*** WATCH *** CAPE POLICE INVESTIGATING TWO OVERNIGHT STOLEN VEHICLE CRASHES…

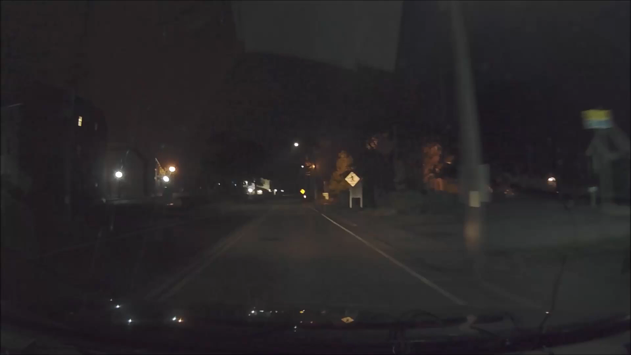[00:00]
374, 233. Go ahead. E13, C in Main. White Ford Fusion, no plate. Keep. 223 is open. Keep.
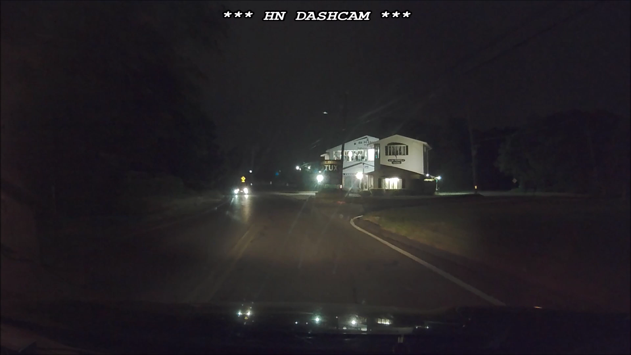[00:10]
The failure to stop. Going on north towards the west end rotary. Speed is 35. Receive. Reason for the stop. Going to be the stolen vehicle from midnight shift. No rear plate. Front plate is 3 Yankee Hotel Lima 79.
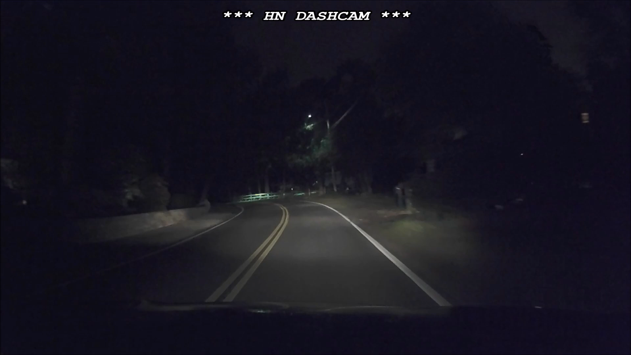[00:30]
Going up West Main, speed 43. Steve. You in the area? Pitchers towards Pierce's. Continuing up Pitchers, roadway is clear. Receive your speed. 60. Approaching 28, speed 35. Westbound on 28 at Lincoln. Right on Old Strawberry, roadway clear.